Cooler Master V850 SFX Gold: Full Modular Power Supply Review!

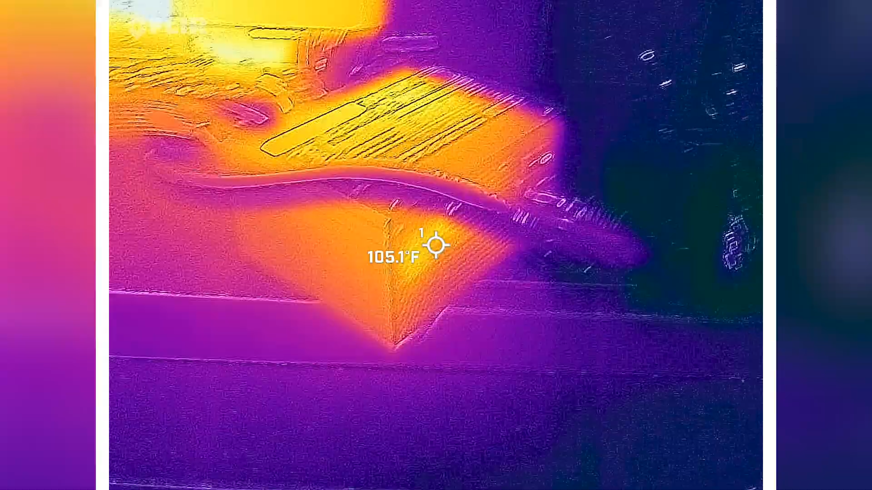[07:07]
On screen: spot 105.1°F
108 degrees, give or take a little bit.
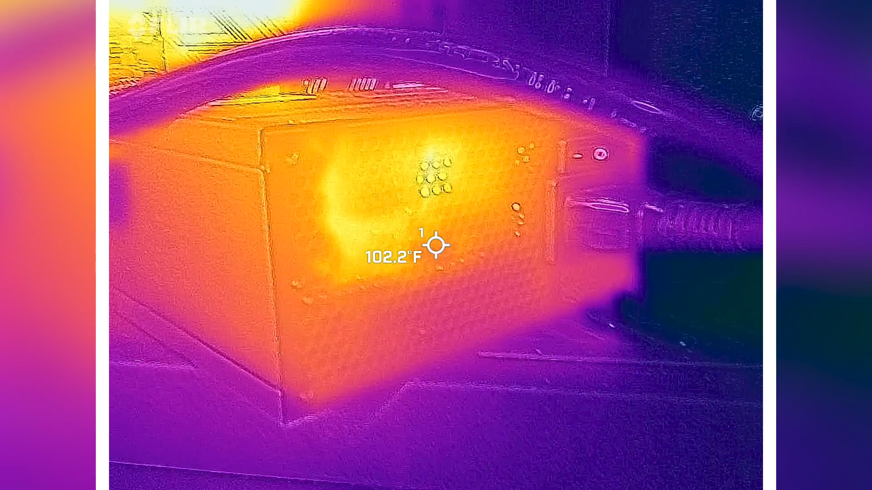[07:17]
On screen: spot 102.2°F
You can see most of the heat being built up right there internally, as you would expect.